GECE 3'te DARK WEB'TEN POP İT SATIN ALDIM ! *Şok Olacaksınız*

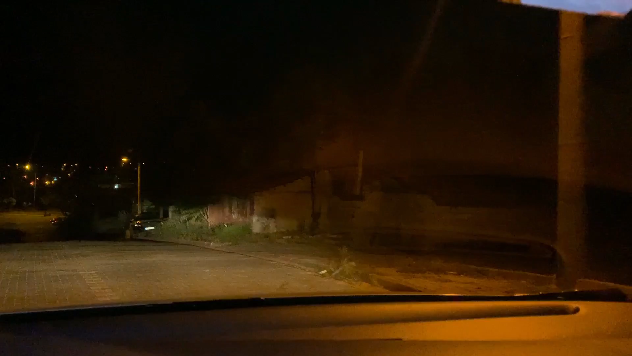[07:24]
Aa burada anayolu varmış arkadaşlar Gerçekten şu an çok garip bir yerdeyim dostlarım Böyle çok fazla insana rastlamıyorum Böyle insanlar böyle bakıyor Garip garip İnceliyorlar Hiçbir şekilde anlamadım Dediğim gibi ama Şu anda bana atılan konuma geldim Konum şurası arkadaşlar Sol taraf Şimdi burada dur Aa burada can var Aynen burası arkadaşlar
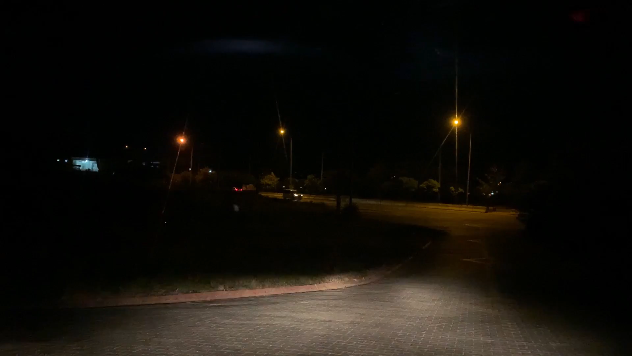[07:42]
Şimdi burada duracağım Ve burada durduktan sonra Bakalım konumda Gerçekten Konum ne
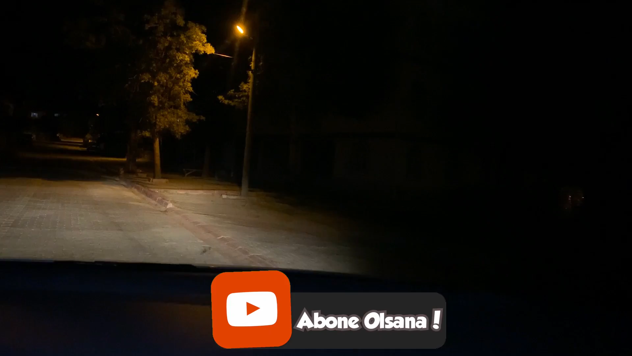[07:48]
alakalı burası Allah Allah Arabayı böyle koysam Şu an olmaz herhalde Şuraya gireyim mi ben arabayla Girelim
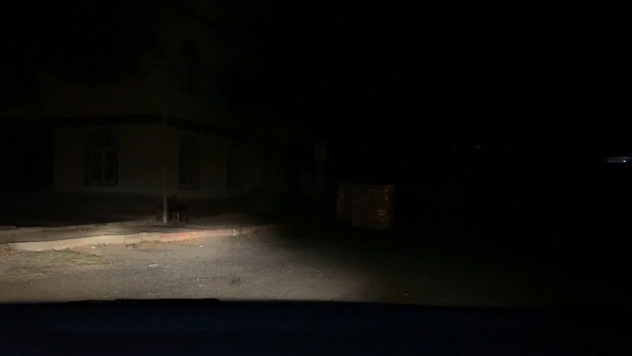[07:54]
bakalım Şuraya arkadaşlar şu an Atılan konuma girdim ama Buradan inşallah Arabayla geri çıkabilirim Herhalde çıkarım
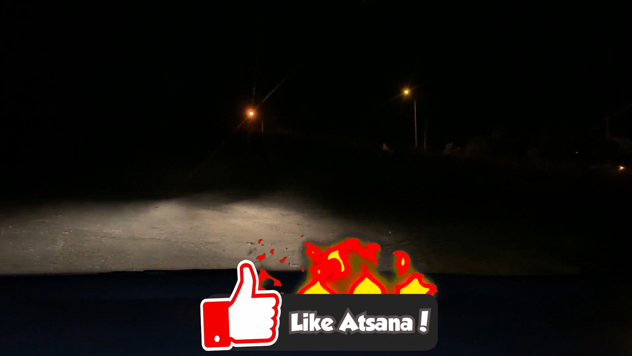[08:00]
ya Tamam Atılan konuma geldim arkadaşlar Burada Bu ne lan Garip garip yerler var arkadaşlar
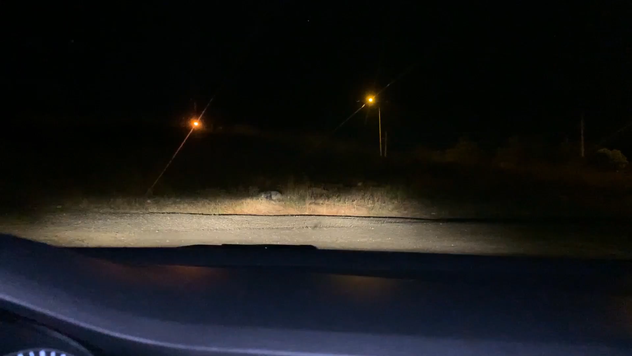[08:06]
ya Tamam tam anayolun kenarı böyle Garip bir yerdeyim şu anda Zaten arabayı durdurunca göstereceğim size şöyle Hemen bir Elferimizi çekelim Aşağı bir inelim arkadaşlar Şöyle stop edelim Şimdi popitlerim görmüş olduğunuz gibi Burada arkadaşlar Bunlarla birlikte şimdi Dışarı
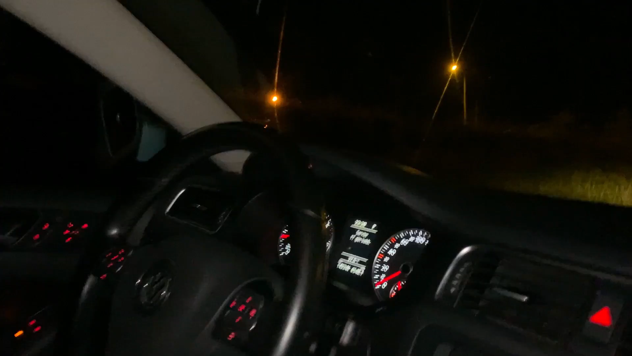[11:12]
Kendi kendimi geliyorum şu anda belki ama Gerçekten çok korkunç Ben gidiyorum ya Yok ben burada duramam arkadaşlar Ben şuradan ana yola direkt insanların olduğu yere bağlı Buradan çıkıyorum dostlarım Burada durulmaz ya Bu ne oğlum Yemin ediyorum burada durulmaz ya
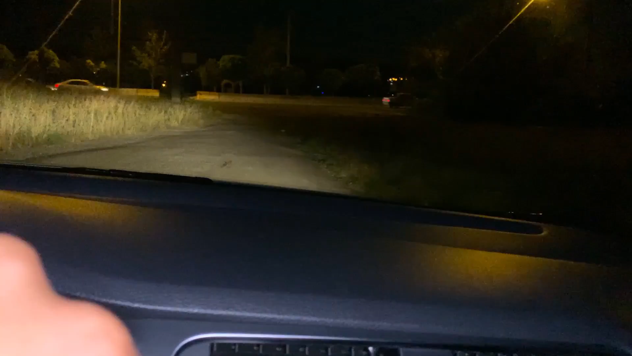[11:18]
Allah Allah Buradan çıkabilir miyiz Çıkarız Dostlarım umarım videomu beğenmişsindir Ben direkt kaçıyorum